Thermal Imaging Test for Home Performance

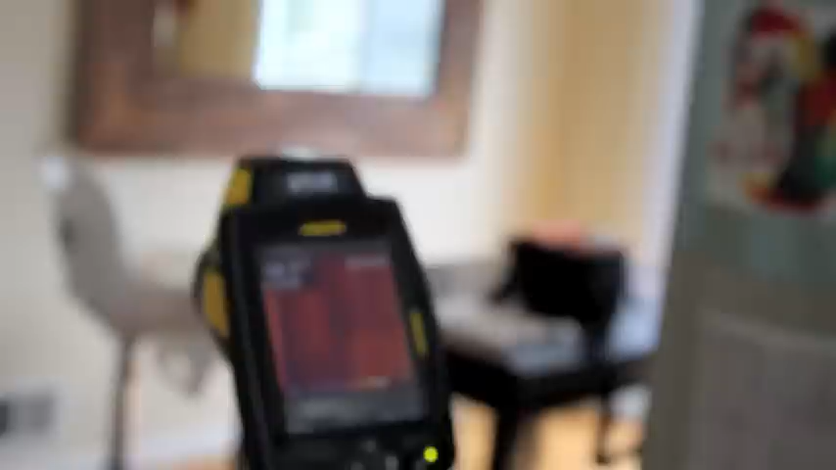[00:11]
One of the highlights during the energy audit is walking around and scanning your home with an infrared thermal imaging camera.
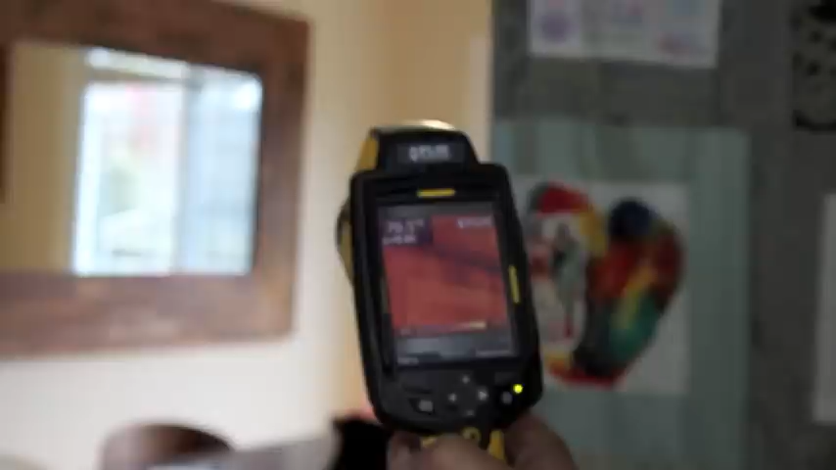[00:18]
The infrared camera detects the differences in temperature and the screen is like x-ray vision for behind your walls.
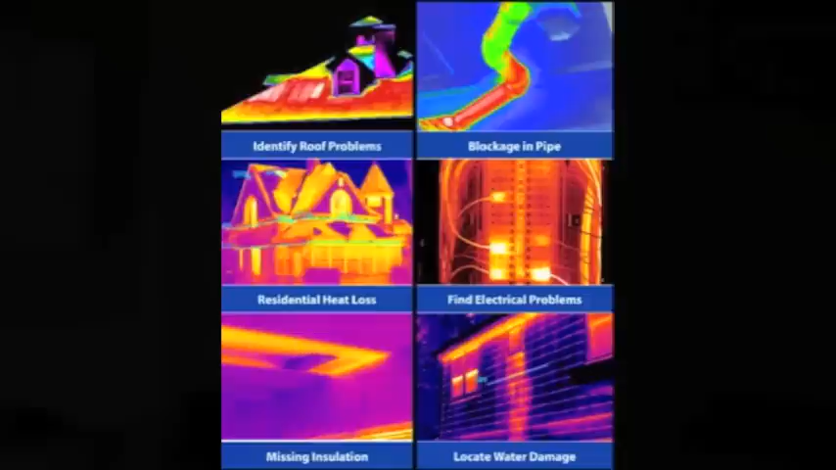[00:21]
The results are often illuminating. We can determine the level of insulation
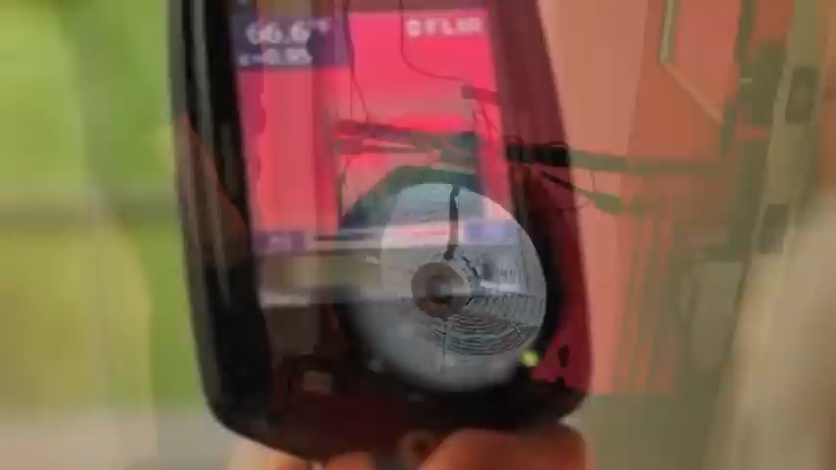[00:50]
It comes across the walls like streaks of light from windows, wall penetrations,
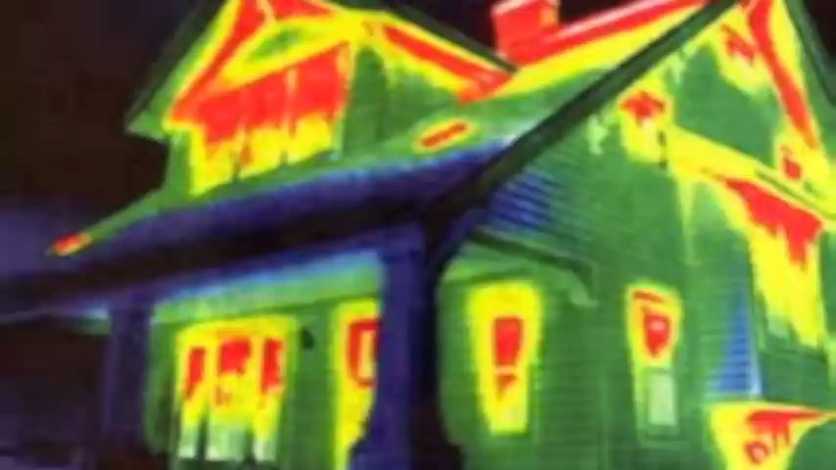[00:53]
lighting, top plates, ceiling fans, and other ways.
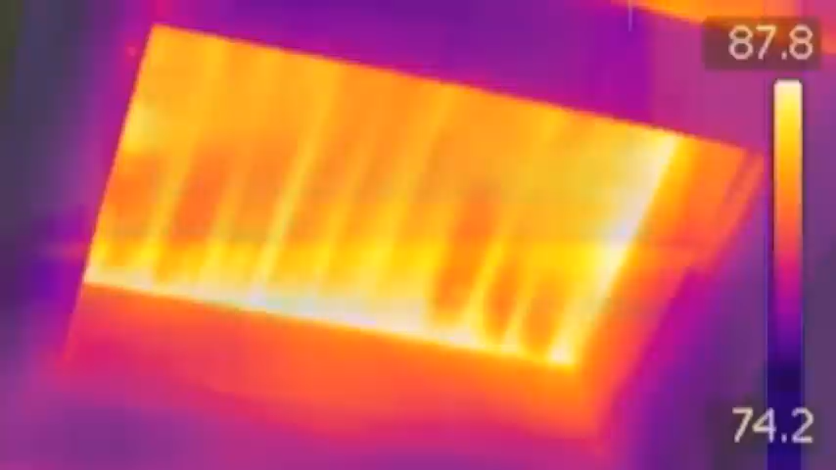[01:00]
A couple times we were even able to detect bathroom leaks from the second floor when we were on the first floor looking up at the ceiling and before the water penetrated through the sheetrock.